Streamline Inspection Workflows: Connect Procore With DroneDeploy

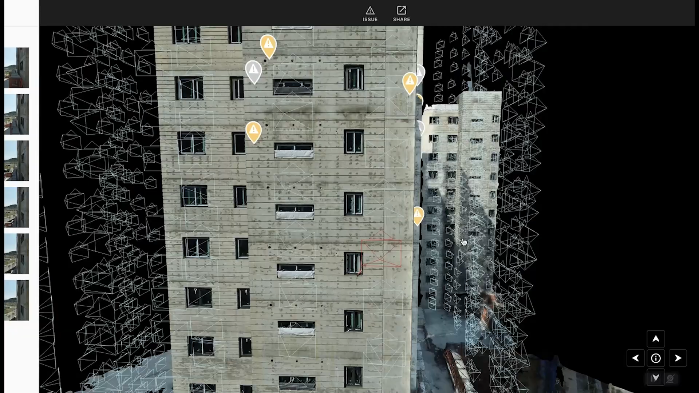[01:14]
Using high-resolution maps and images, teams can review data and identify and tag issues.